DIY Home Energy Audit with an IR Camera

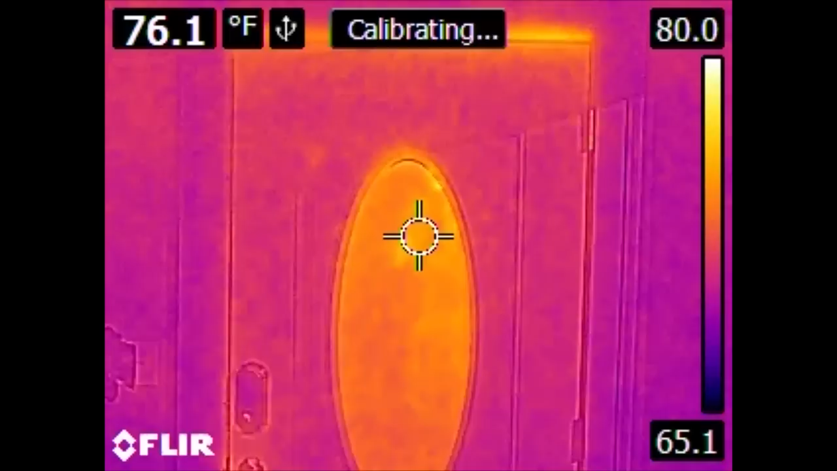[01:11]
On screen: spot 76.1°F
So the areas around the vent now are a yellowish color, whereas they would have been a darker color if we were actually looking outside because the scales changed. So let's take a look at some things. This is the front entry door. Not a real surprise there. We have gaps and therefore leaks conducting heat through the top and bottom of the door, as well as the glass itself. This is an insulated door. But if you don't have a good seal around the perimeter, you'll have some leaks.
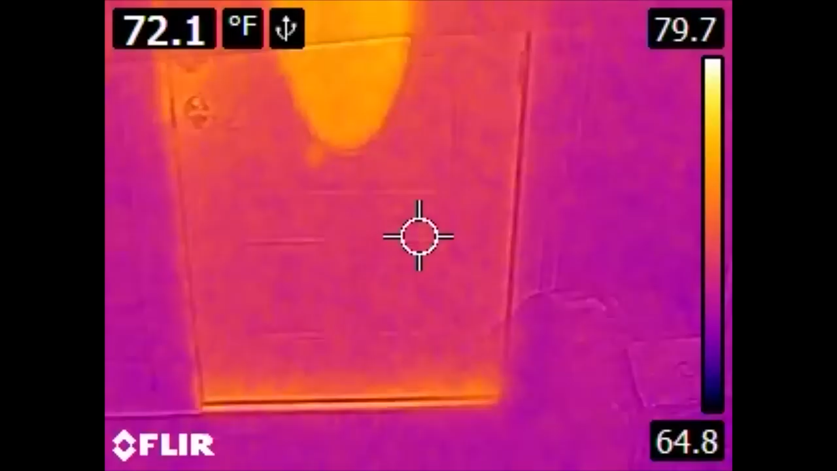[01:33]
On screen: spot 72.1°F
Here is our aforementioned output or register vent for our air conditioning system.
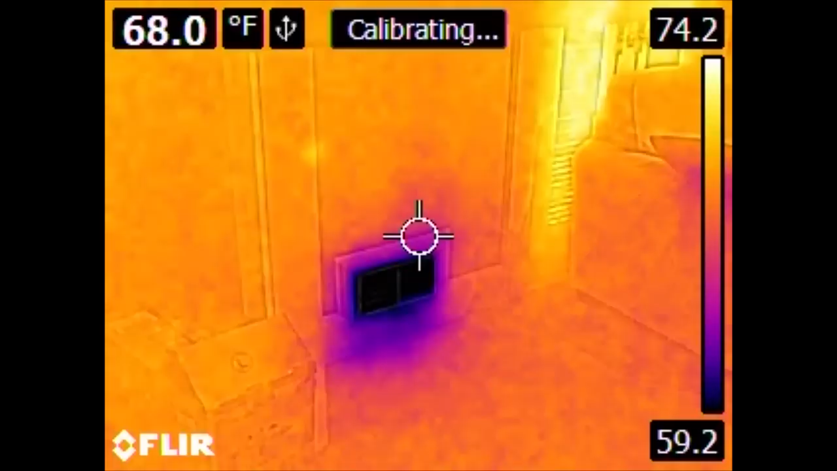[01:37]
On screen: spot 68.0°F
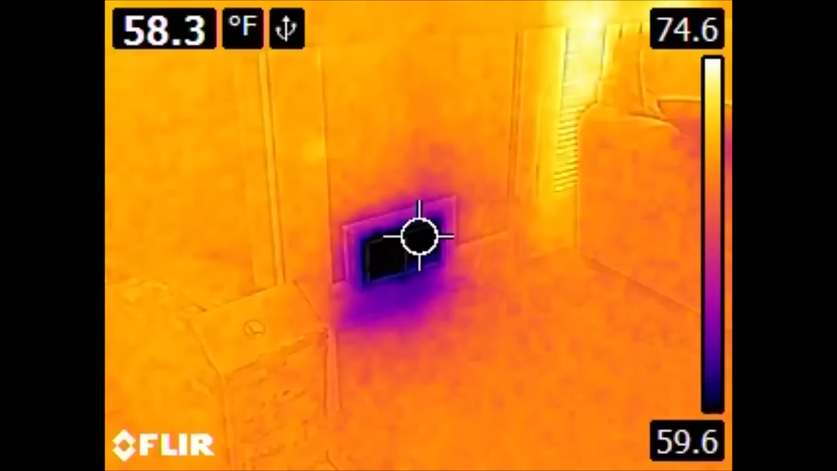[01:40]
On screen: spot 58.3°F
It should be noted that outside it is 90 degrees Fahrenheit right now. The general temperature of the interior of the house is around 73-74 degrees Fahrenheit. We have a pair of French doors leaking some heat.
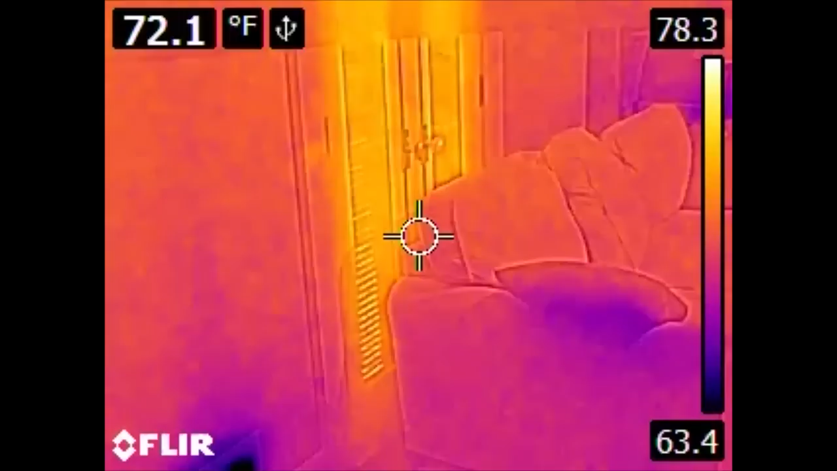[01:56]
On screen: spot 72.1°F
And this is the living room. Now there are several things of interest in the living room. First off, let us look.
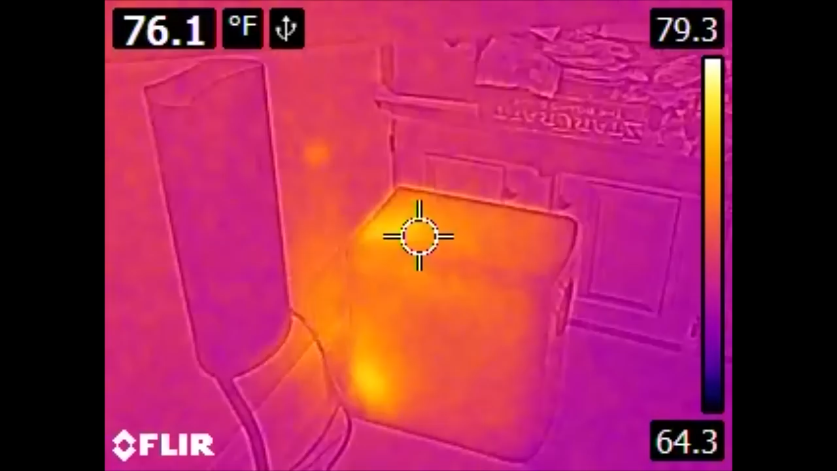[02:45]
On screen: spot 76.1°F
or whatever electrical process caused it to be produced in the first place, but you are also spending energy in the air conditioning to move the heat outside of the house. We can also see a bit of heat coming off the PS3 here.
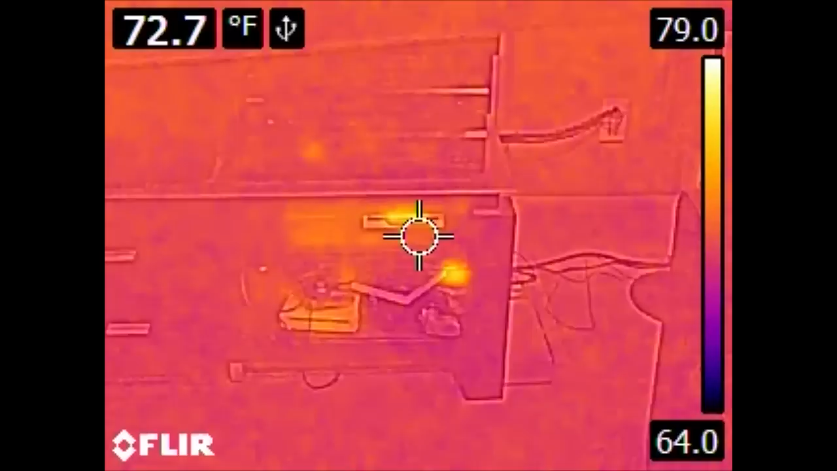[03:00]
On screen: spot 72.7°F
Now, something of note, the PS3 looks like it is sending off some heat from around this area. This is actually reflected. The plastic is metalized to give it a chromy finish. And that metalized film is a radiant barrier.
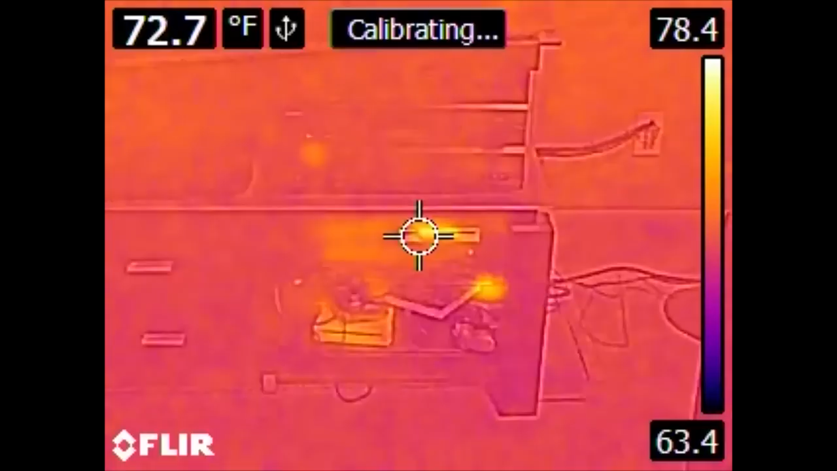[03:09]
On screen: spot 72.7°F
It reflects infrared, and actually the infrared that it is seeing now is my infrared reflection in it.
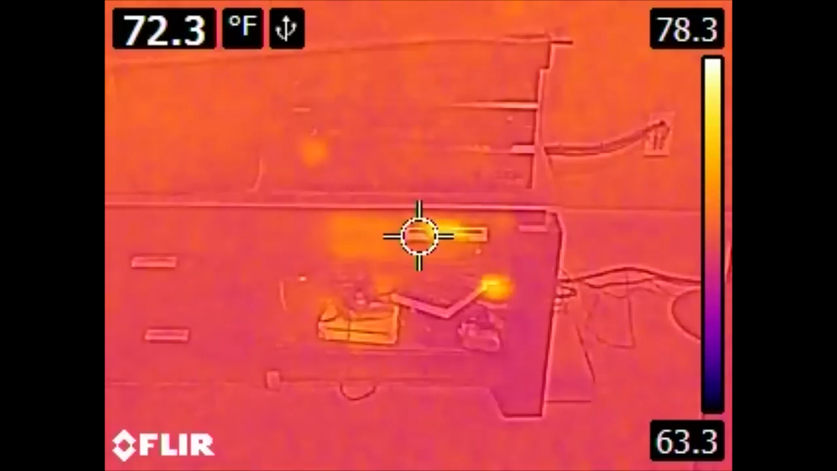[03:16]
On screen: spot 72.3°F
Over here, we have the home theater PC.
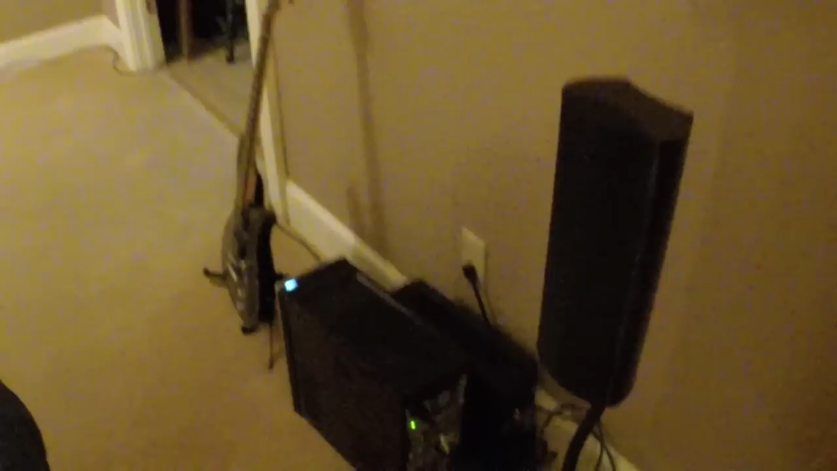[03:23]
Where its power supply located is somewhat obvious. And also off to the right, we have a UPS.
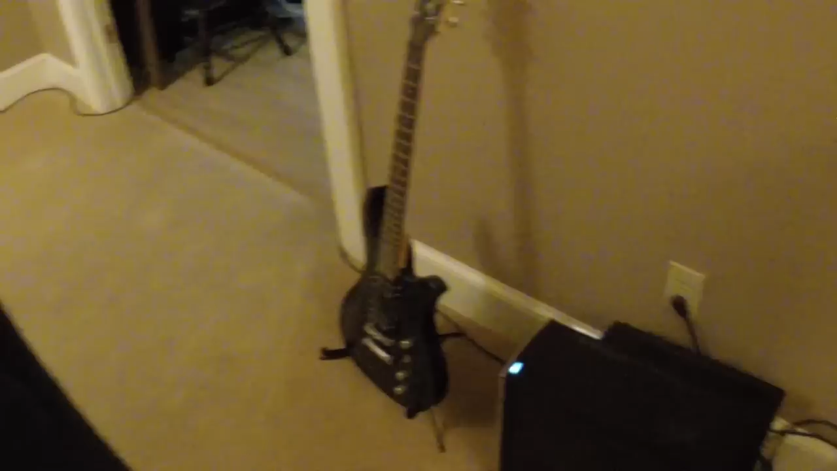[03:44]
Now, we don't see any form of duct or vent. But we clearly have something along this wall,
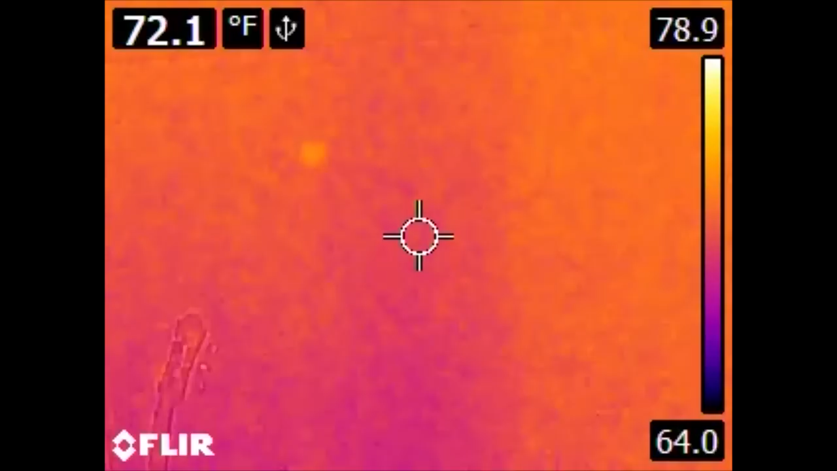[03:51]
On screen: spot 72.1°F
up and down, that is cooler than the rest of it.
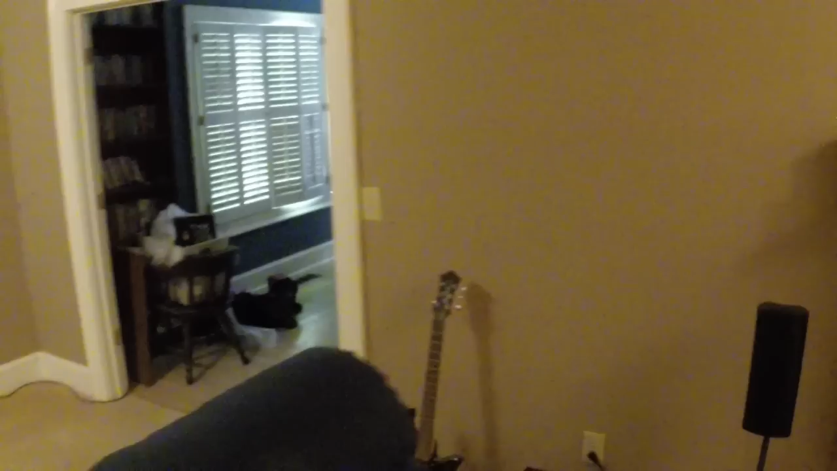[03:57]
And if we come around, here we have a sunroom.
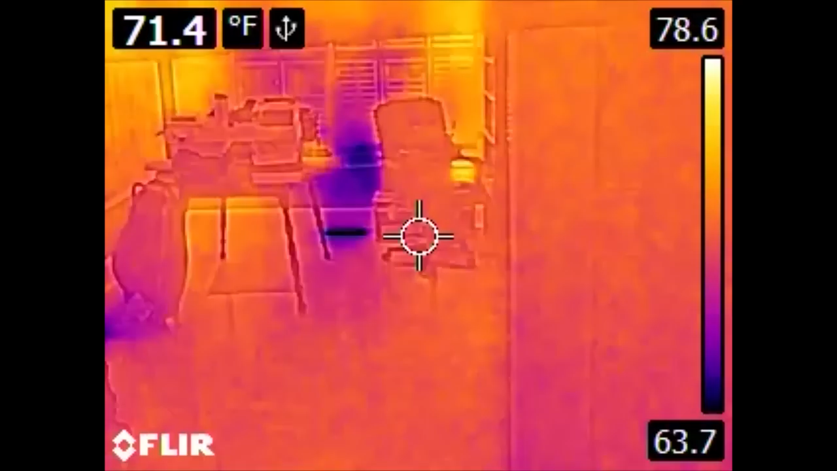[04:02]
On screen: spot 71.4°F
And we have an excellent, excellent contrast here, which we'll get to in a second. But over here, we have the UPS and the home theater PC.